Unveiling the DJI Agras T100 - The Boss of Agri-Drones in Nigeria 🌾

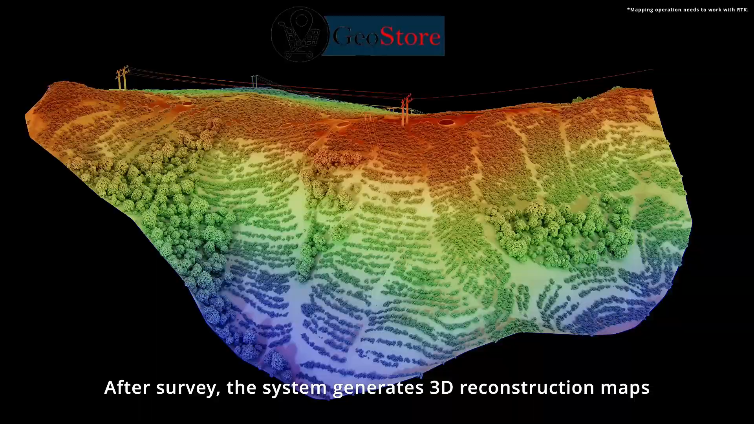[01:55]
the system generates 3D construction maps with 80% improved wire detection, ensuring the most precise route planning for your next operation.